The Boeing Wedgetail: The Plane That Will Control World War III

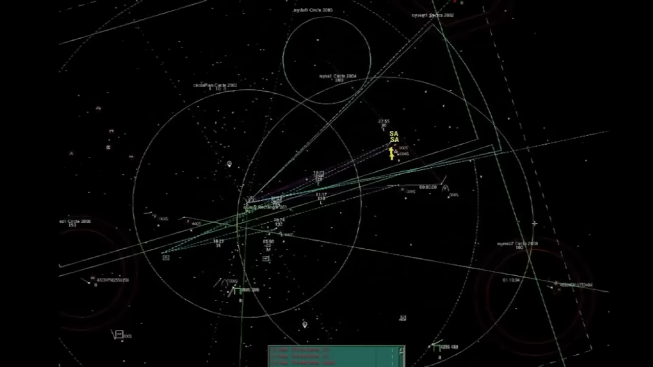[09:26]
and is able to adapt and counteract when faced with electronic attacks and enemy jamming.
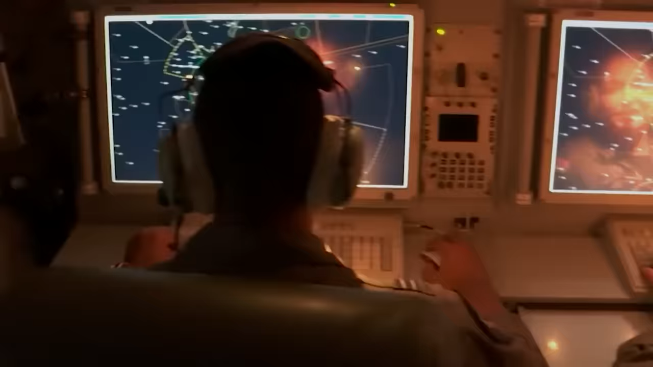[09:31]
All told, this Mesa system affords the Wedgetail complete awareness of a battle space,